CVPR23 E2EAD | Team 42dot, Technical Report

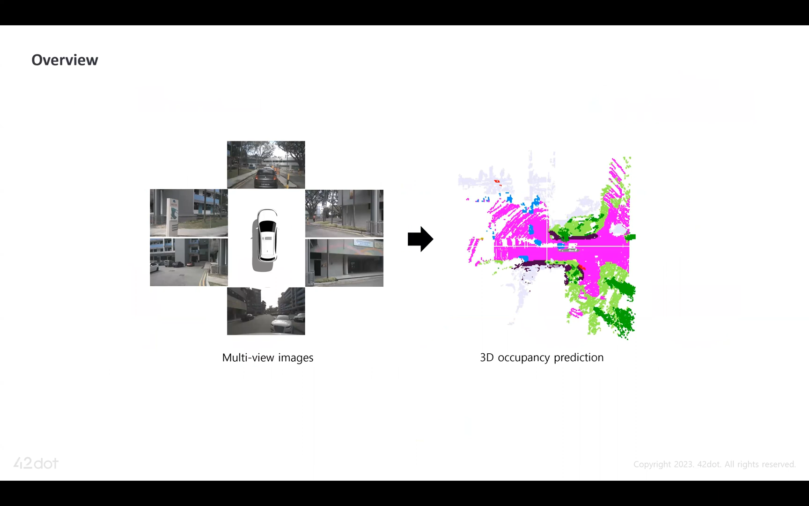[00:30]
The task is to predict Occupancy State and Symmetric Label for a voxel in 2D space given multi-view images. Our baseline model is Persevuted 4D which consists of three main components, an image encoder to extract image features,